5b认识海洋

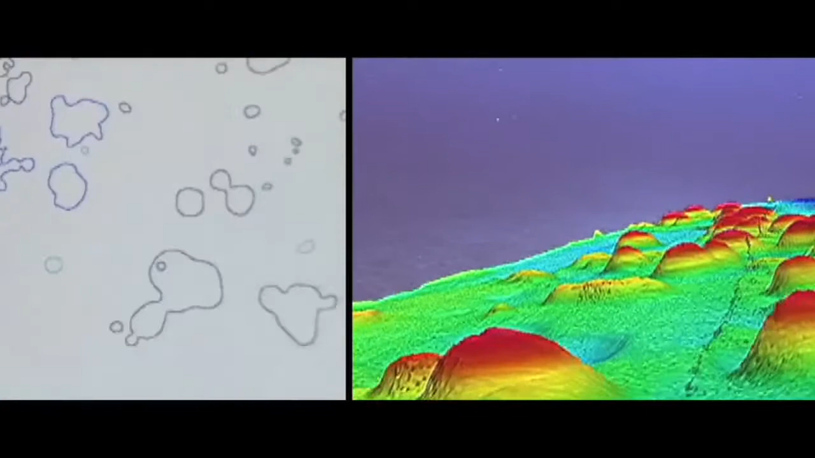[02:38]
着规模不等的海山和海底高原等地貌这个景观在西太平
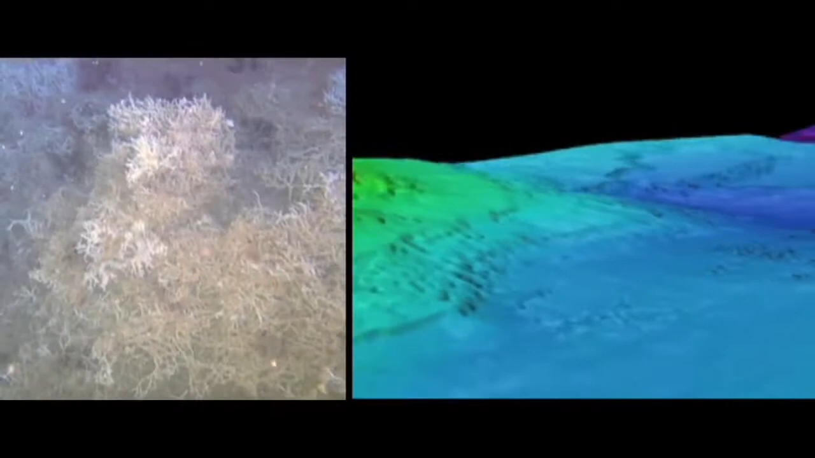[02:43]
洋地区是尤其发育的我们还